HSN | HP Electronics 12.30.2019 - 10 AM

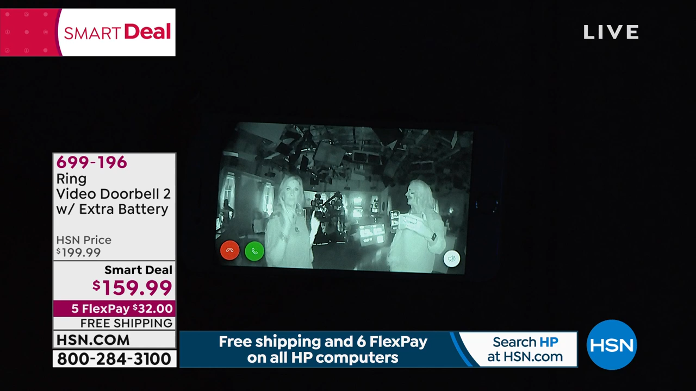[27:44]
I can get a real sense for identifying features. I can see what kind of shirt she's wearing. I can talk about her hairstyle. So it really is a great way to be able to identify people even in complete and total pitch darkness. With Ring, you always have eyes. So again, all you need is Wi-Fi for this. We're gonna talk about the install here really quickly. Super simple and easy for you to have this up and running in just a few moments. We're including that extra battery. So if you are using this battery operated, you could have up to a year worth of battery life by switching out those batteries when the time comes, which is really nice.
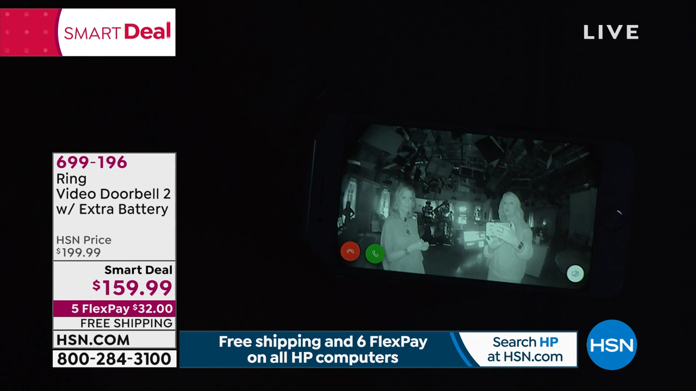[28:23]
And they're rechargeable, so you recharge them over and over and over again. But again, this is the way that you stay connected. It's caller ID for your front porch. You've seen Ring everywhere, but at HSN exclusively, we're loading you up with that extra battery, which is such a good deal. It's a good deal, but it's a deal that will end tomorrow at midnight.